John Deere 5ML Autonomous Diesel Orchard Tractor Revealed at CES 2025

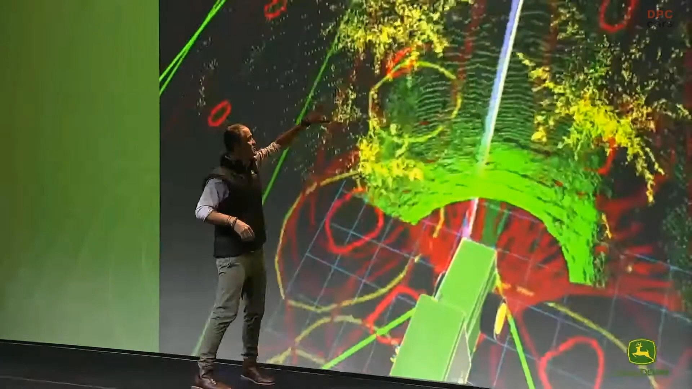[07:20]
this is what humans would see and then over here we can see the tractor has identified the trees put red bounding circles around them it can